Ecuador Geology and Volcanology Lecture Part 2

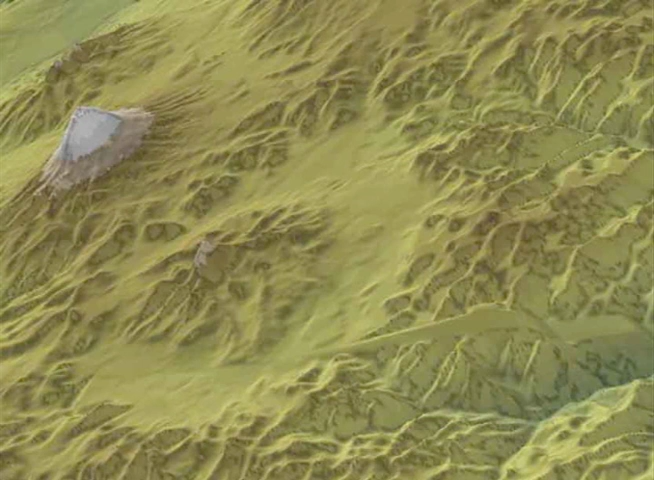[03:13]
And here is a huge caldera, or supervolcano, it's of course very flat, intruded by some other volcano, which is extinct, but this one is active.